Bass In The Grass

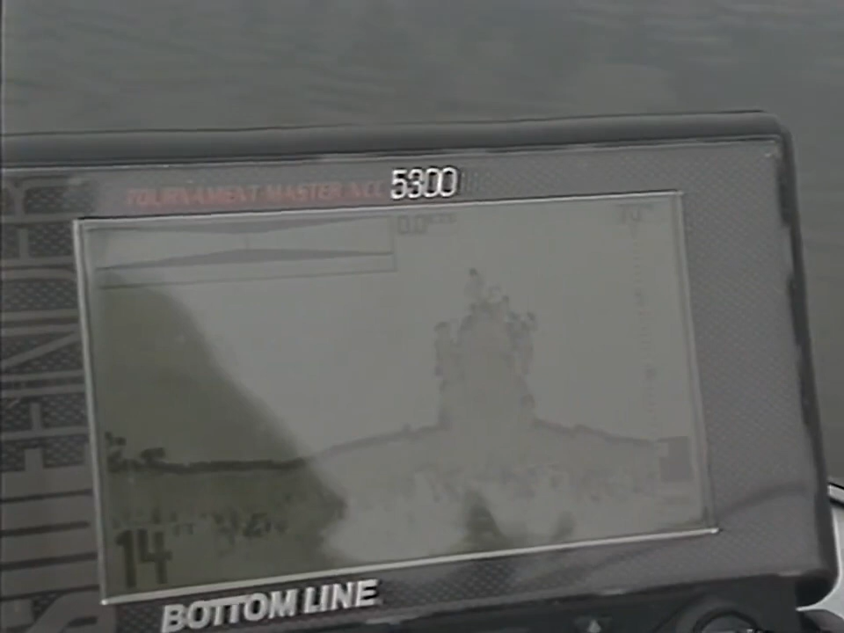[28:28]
You can see that this is that milfoil clump. It's about 12 foot deep at the base. It's about 4 or 5 feet at the top.
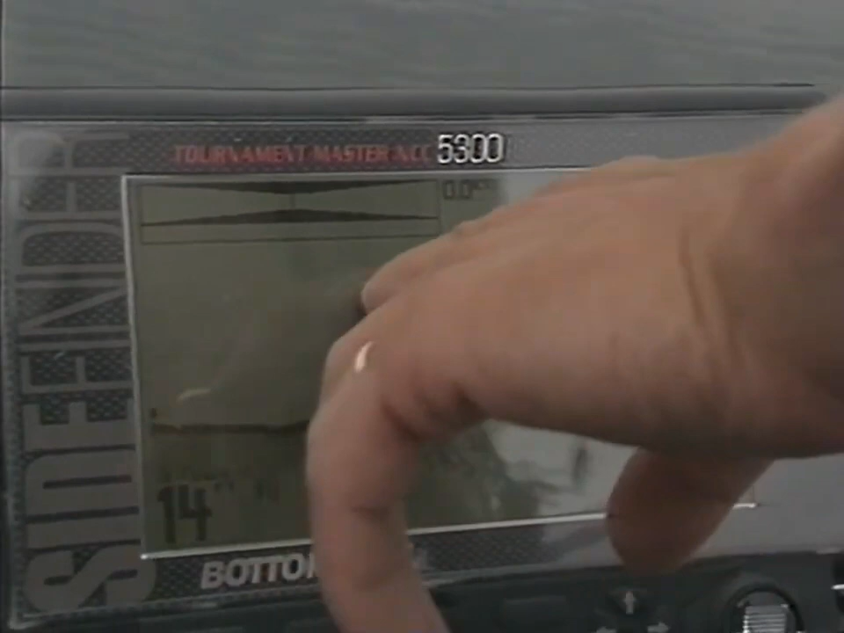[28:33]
And we're just trying to get that lure to skip and ricochet.
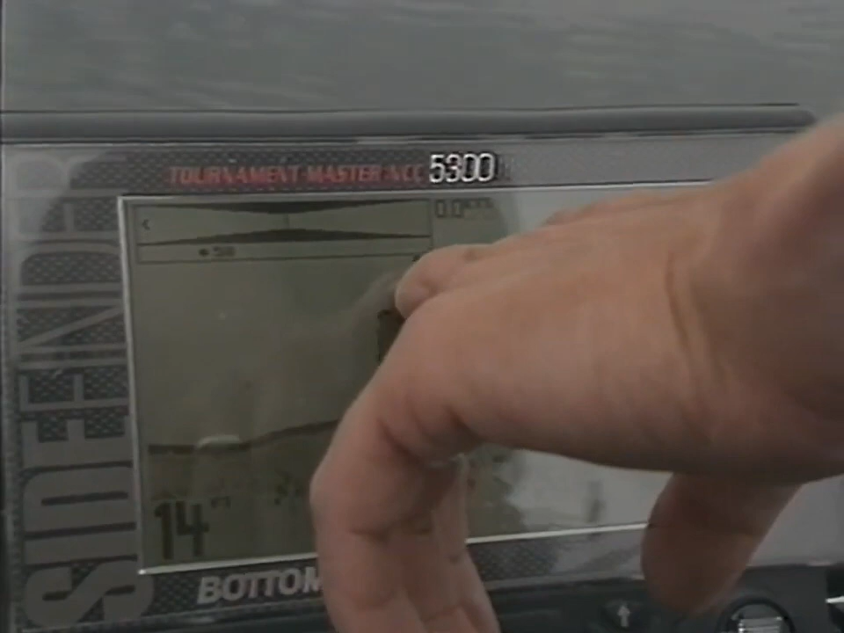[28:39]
And you just try to clip the tops of those types of weeds right there. You're perfect now.
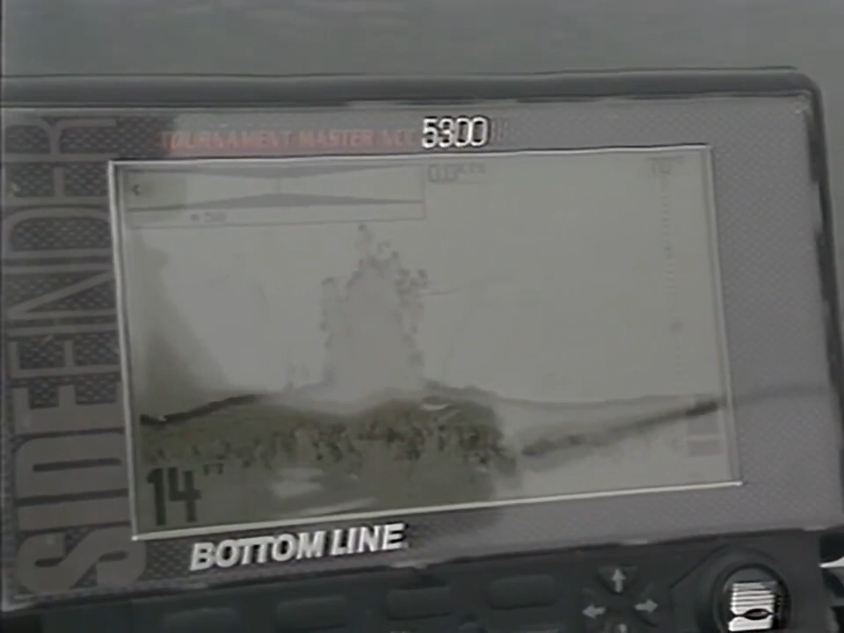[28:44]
This is about right. I can throw down this side. You're going to should get a fish here.
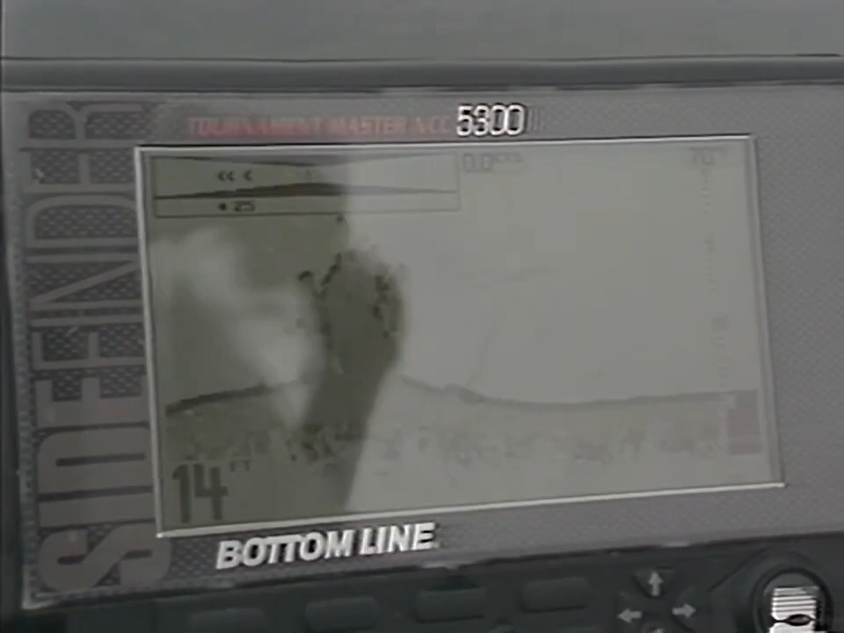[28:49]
Buried in there. That one I couldn't break free of, but that's what it's all about. Most of the time you can break free of it if you're walking it right.
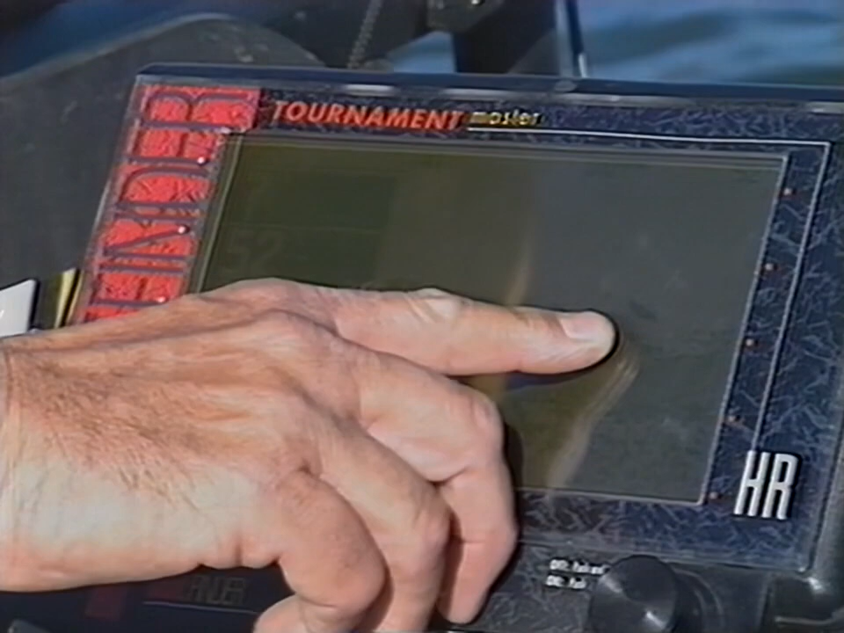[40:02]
I'm gonna catch him. There he is, Al, finally. That one was deep.
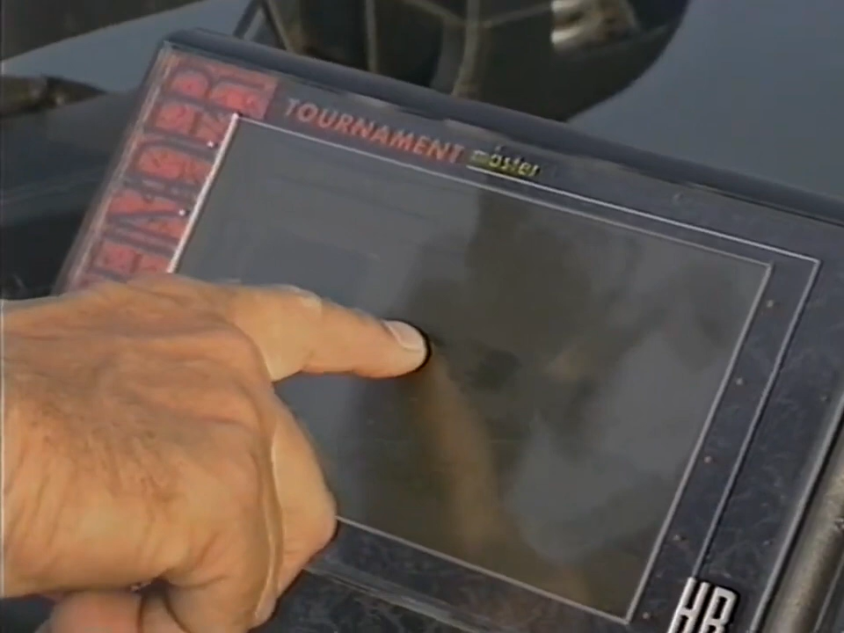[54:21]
And those pods of bluegill. And I know those fish are coming up for this bait out here off of 8 feet, or, you know, 8 feet down.
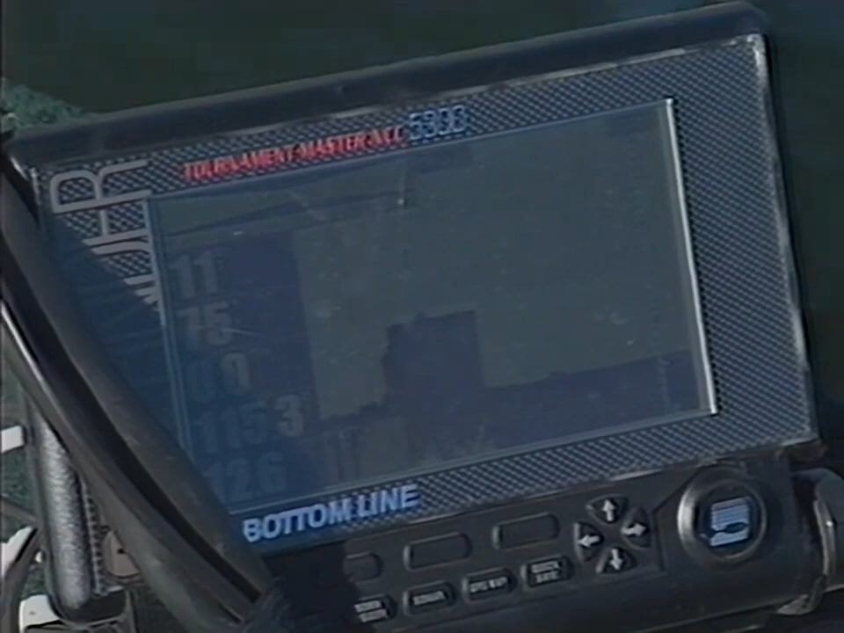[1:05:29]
but you can see how deep those weeds actually come up within 5 feet of the surface, and we're in 12 foot of water.